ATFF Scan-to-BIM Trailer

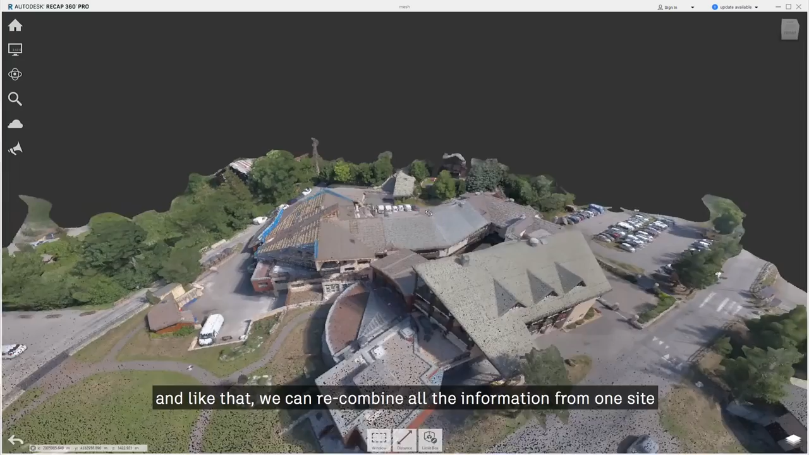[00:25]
we can recombine all the information from one side.
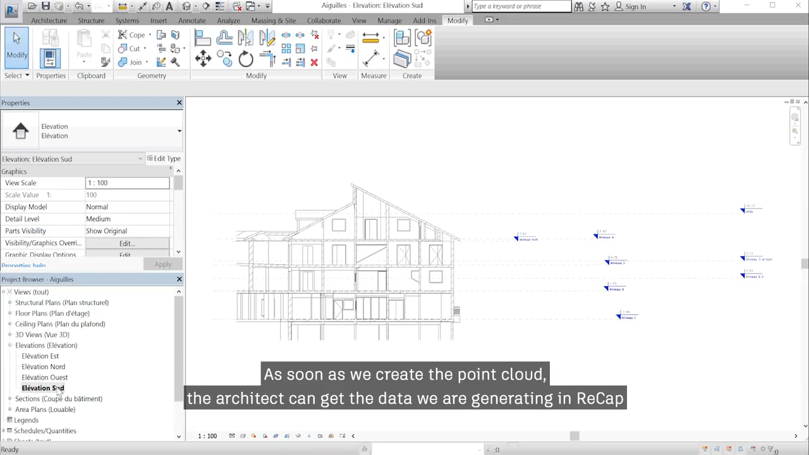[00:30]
As soon as we create the point cloud the architect can get the data we are generating
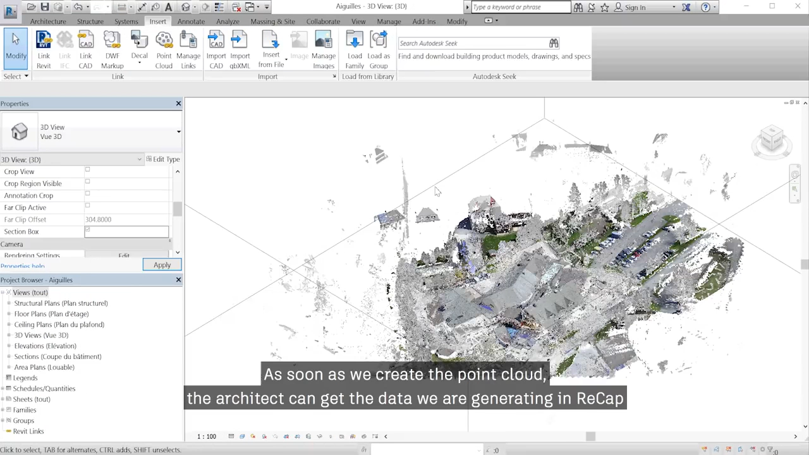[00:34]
in FRECAP and he can import those ones into Revit or use it in Naviswork.
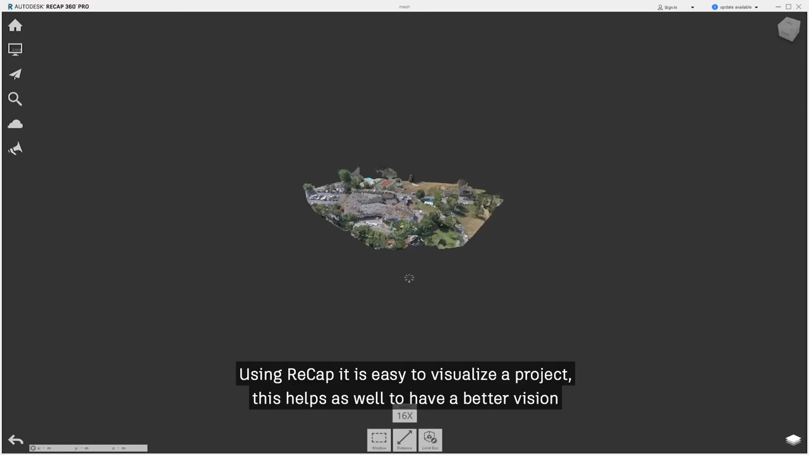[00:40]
Using FRECAP it's pretty easy to visualize a project.